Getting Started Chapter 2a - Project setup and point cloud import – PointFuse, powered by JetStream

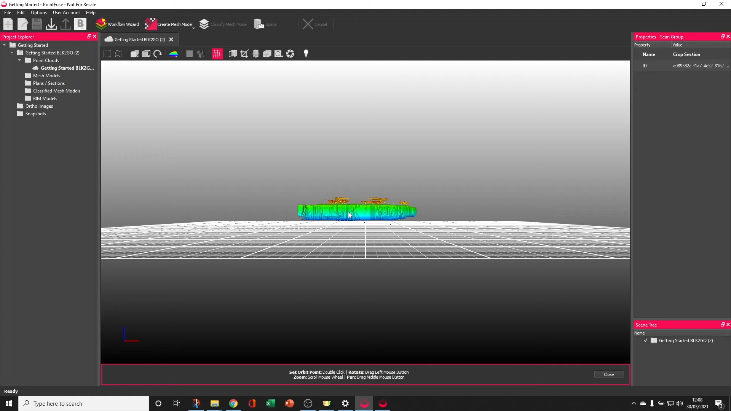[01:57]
To quickly tour you around the interface, a 3D space is where the models and Point Clouds that are built within the project will be shown.
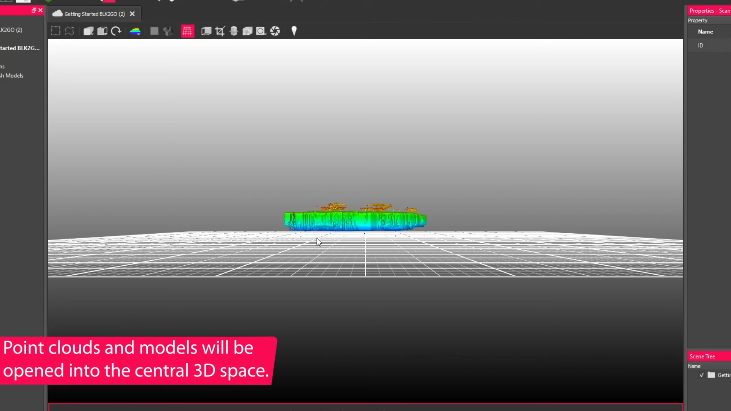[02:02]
Along the top, you get a context-driven toolbar that gives you access to a number of different tools. The tools here depend on the type of data that you've got loaded into view at that time.
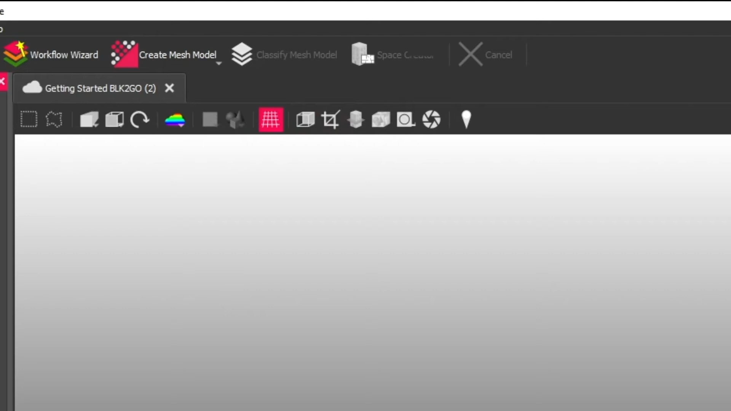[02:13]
Down the bottom, you get a pink highlighted bar that shows instructions on navigation, selection,
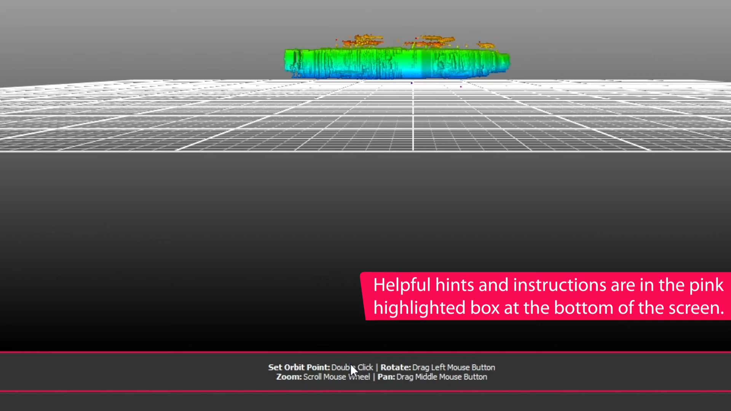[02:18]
and any tools that you have open, and that will depend on the tool that you're using at the time. Along the top are the key workflow buttons, and these will become available as you step through the stages of the software one by one.
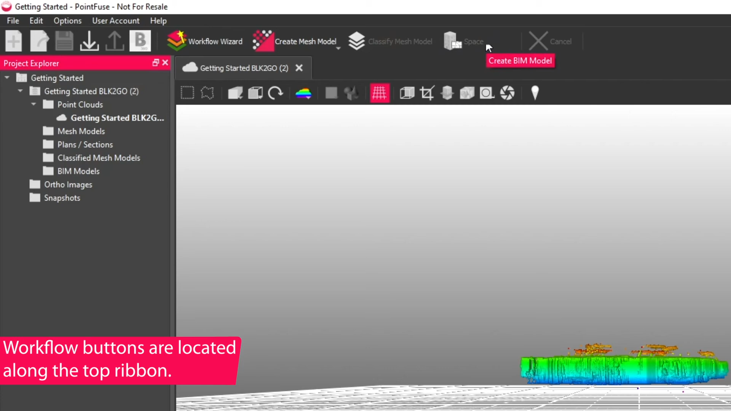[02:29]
On the left-hand side is the Project Explorer.